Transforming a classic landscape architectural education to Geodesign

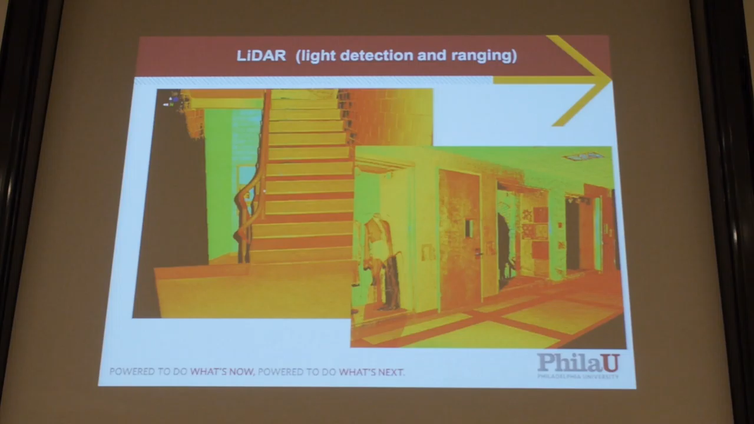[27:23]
It captures about five to eight thousand points per square meter unlike the aerial stuff which today high resolution is between a foot and a half meter per point.
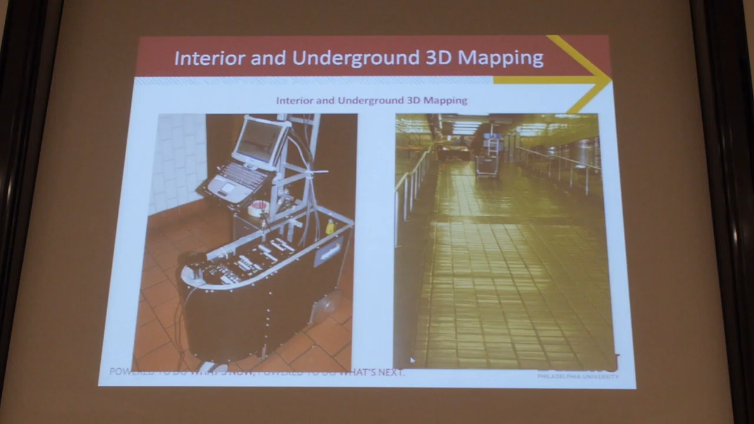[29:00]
This is a more elaborate version of that. It's a much more accurate version.